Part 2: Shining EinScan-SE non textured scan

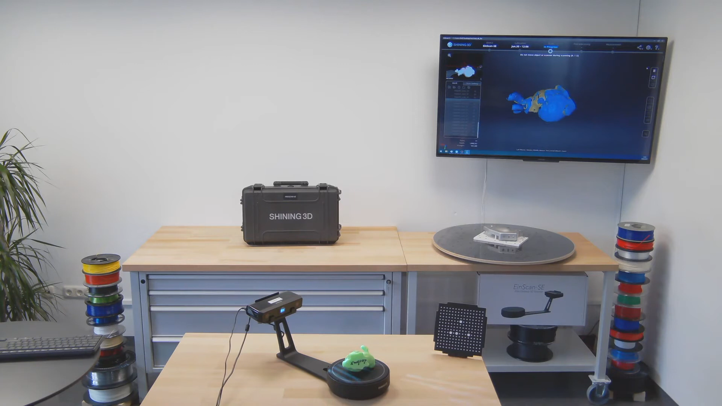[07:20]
Right. We've got our beautiful third scan, and at this point, I would say we are ready to just complete the model.